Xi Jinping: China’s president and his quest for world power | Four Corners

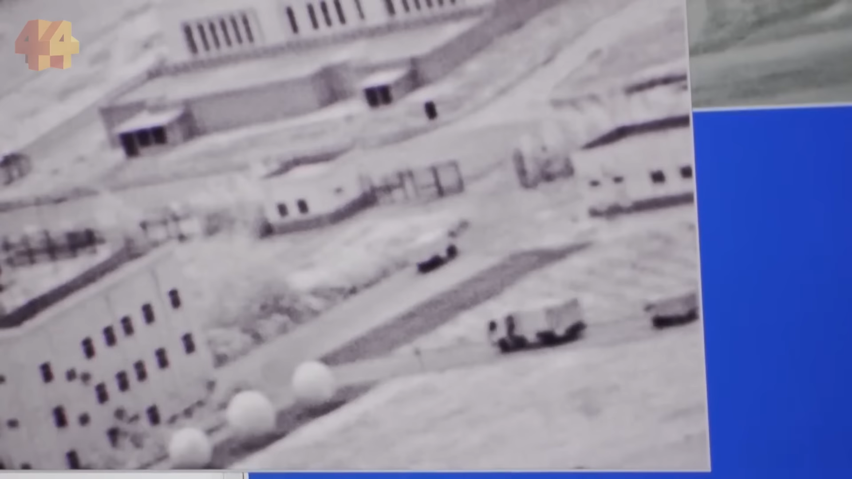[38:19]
1, 2, 3, 4, 5, 6, 7, 8, 9 vehicles moving. China in the Indo-Pacific is a reality.